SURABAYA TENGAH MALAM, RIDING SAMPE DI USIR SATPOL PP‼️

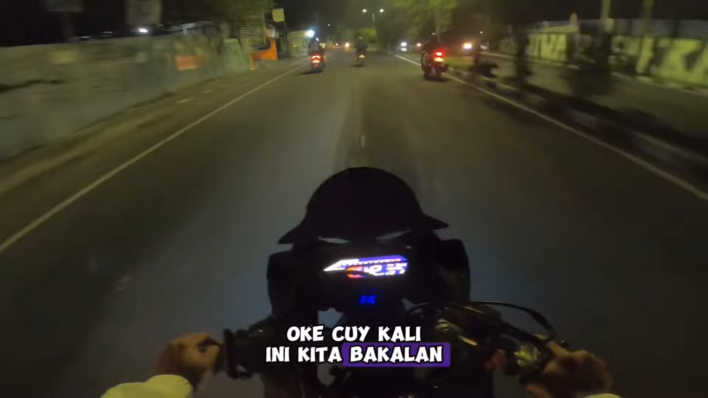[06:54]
bakalan ke Surabaya dan sekarang kita ini udah sampai di gunung Sari guys ini udah masuk
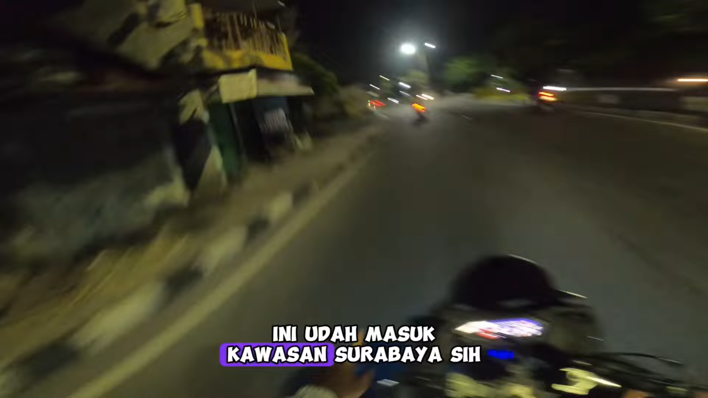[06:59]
kawasan Surabaya sih cuma ya masih daerah ya pinggir lah Surabaya tuh bagusnya di pusat guys di tengah tengah kota kalau dipikiran mah ya ya begitulah tau sendiri kan eh
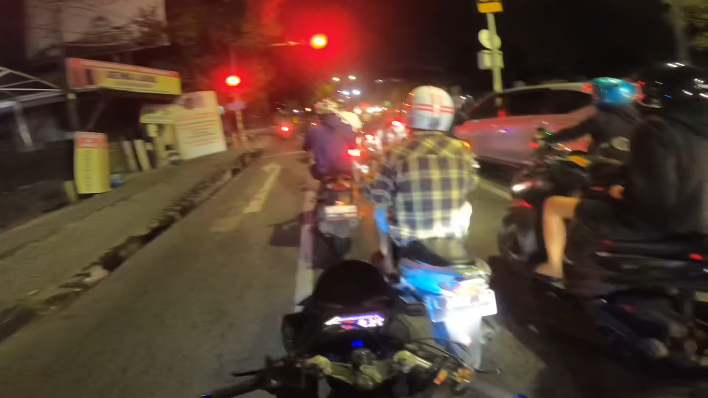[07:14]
malam minggu ini jam 11 udah udah belum pada belum tidur aja ini masih di jalan semua loh wuih buset kaget gua anjing
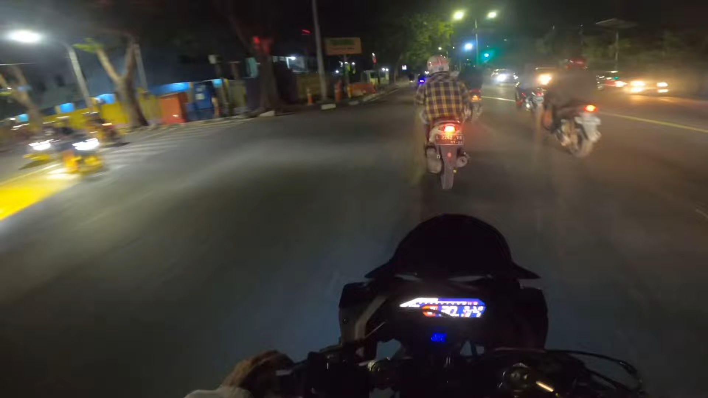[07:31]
mampet banget loh anjir sampai di Surabaya nih memasuki kawasan Tengkot apa itu Tengkot?
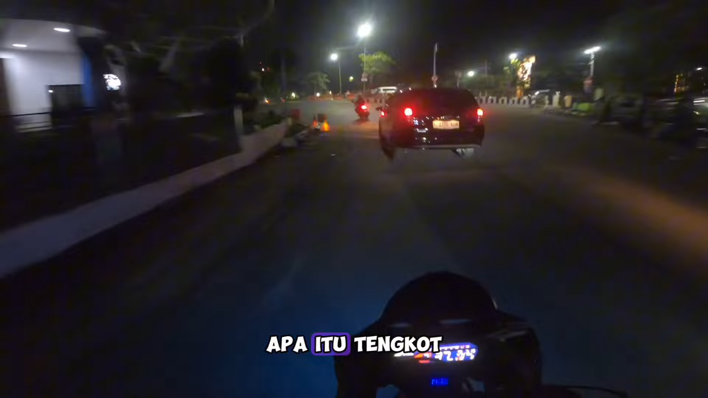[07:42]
Tengkot adalah tengah kota ya guys ya anjay apa sih anjir
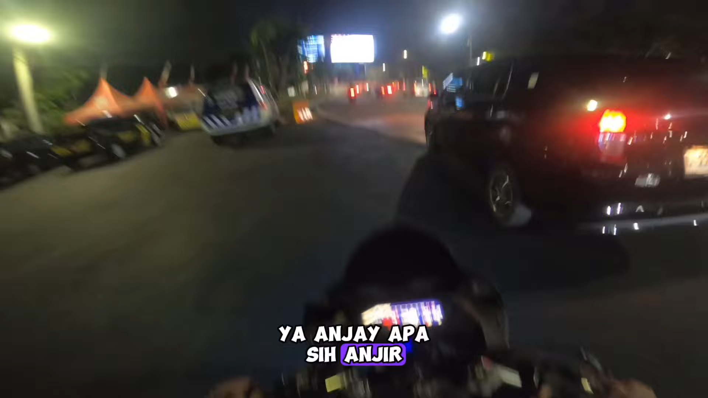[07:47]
main singkatan loh pokoknya kita udah masukin kawasan Surabaya pusat ya guys ya di ini nih nih nih nih nih ikonnya kota Surabaya nih patung surau dan boyo Surabaya ini
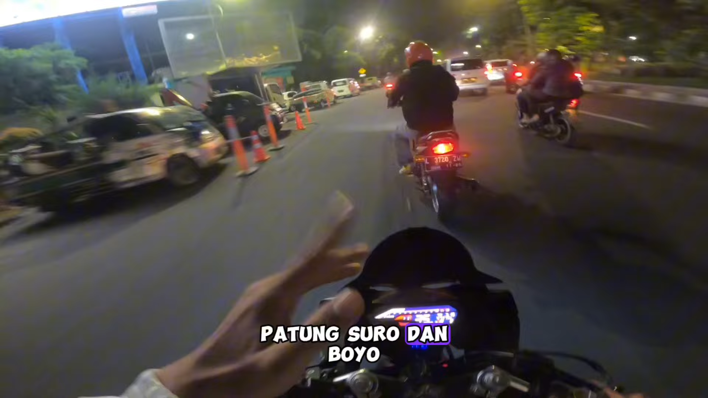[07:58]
ini kebun binatang Surabaya guys jadi
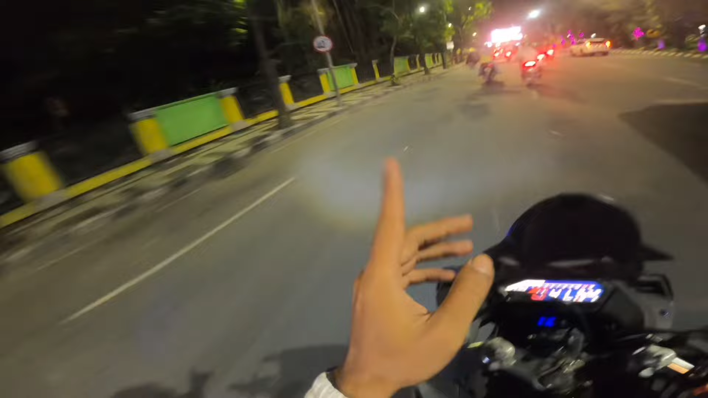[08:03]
di sini tuh ada patung surau boyo jadi kalau kalian gak tau ya Surabaya itu nyebutnya itu Surabaya guys Surau dan boyo kenapa begitu? Surau adalah nama dari hiu dan Boyo adalah buaya no patungnya no
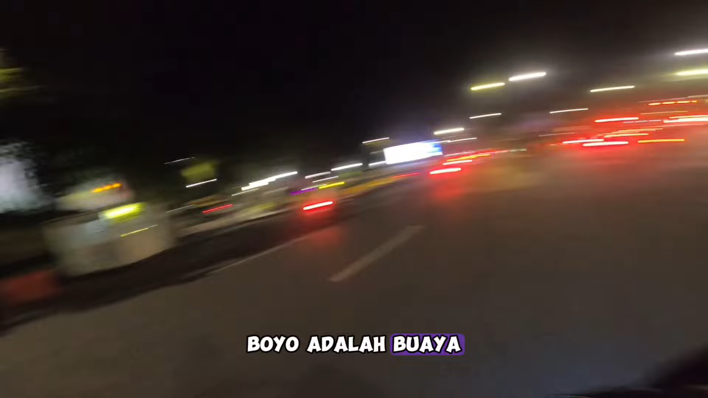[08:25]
ikonnya Surabaya itu coy Surau dan boyo
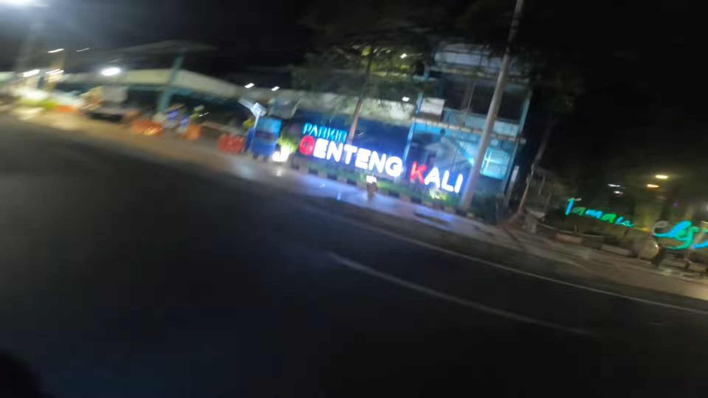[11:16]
masa ganteng kali oh Balai Kota masih rame guys
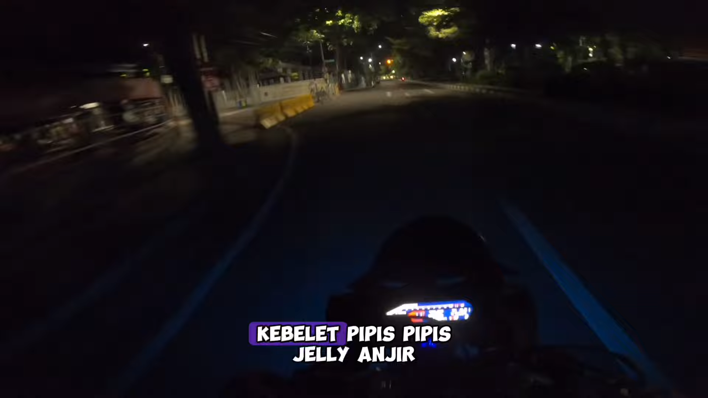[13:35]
kobolet pipis pipis jeli ngajib kali ini kita berangkat
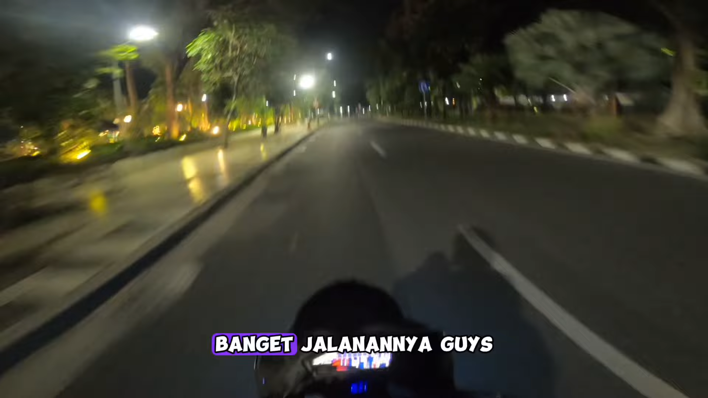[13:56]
enak banget jalanannya guys sepi loh udah kayak jalanan sendiri hahaha sepi banget anjir